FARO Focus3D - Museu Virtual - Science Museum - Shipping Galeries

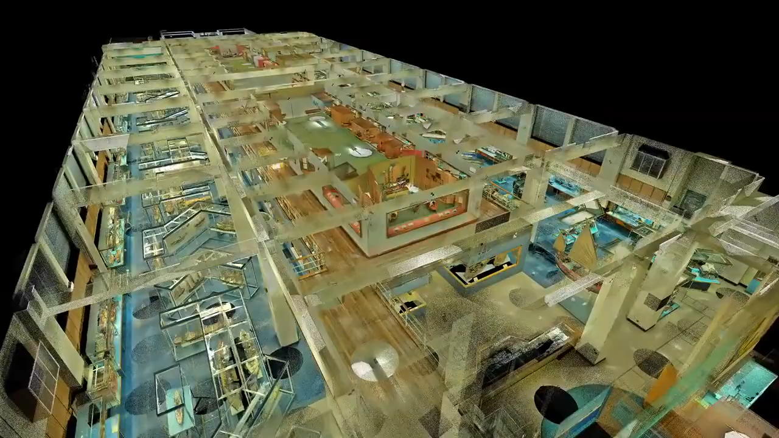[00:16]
It's the biggest gallery space in the museum and it was stuffed full.
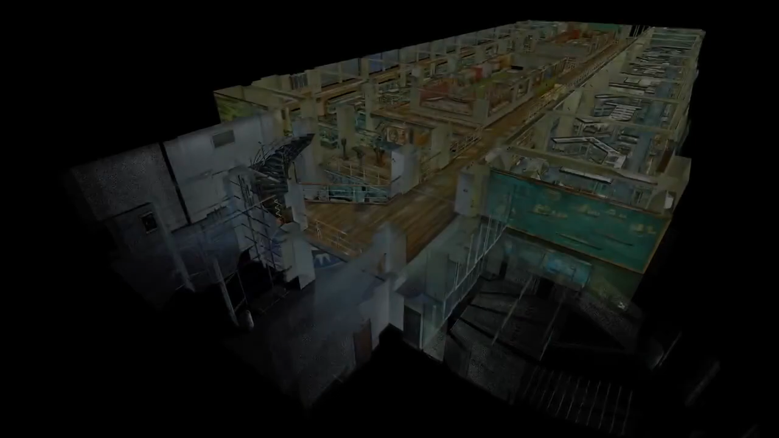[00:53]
Two billion precisely measured points and so now we can make a virtual model of the galleries.